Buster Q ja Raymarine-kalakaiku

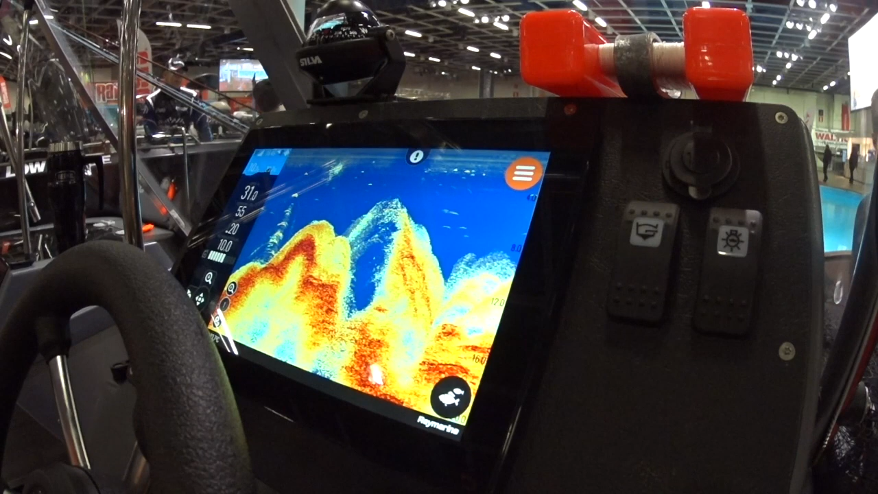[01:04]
kun kalat löytyy erilaisista rinteistä, niin nytten me voidaan ne täällä Kaikuluotaimella paikantaa. Nyt kun me laitetaan tähän pieni näyttö näin näkyviin.